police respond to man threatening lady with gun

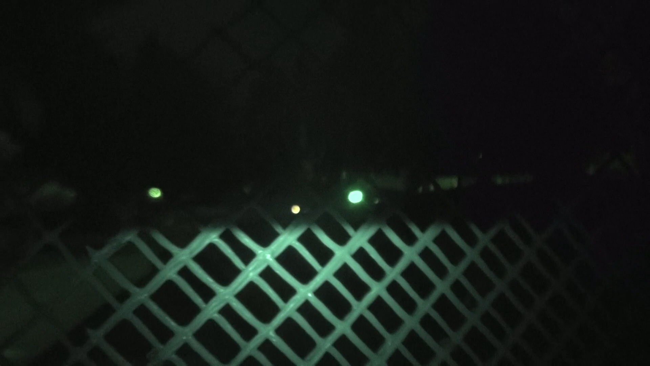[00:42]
Well, there's a lady there too. I think they're talking to the lady. I know.
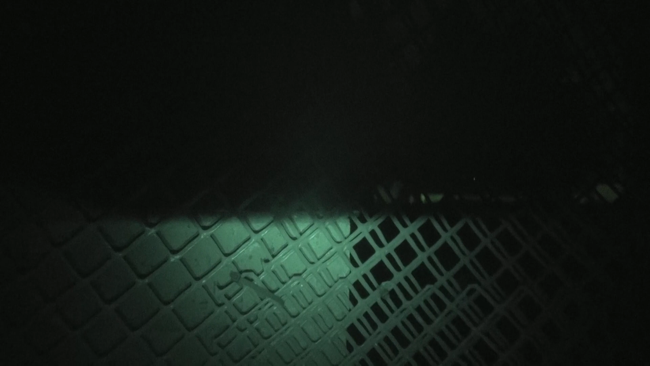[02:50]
Yeah. Across the street. Mm-hmm. They got to point at this house over here. And that house. And what house? Oh, okay. That's a spotlight. That's okay, I see it.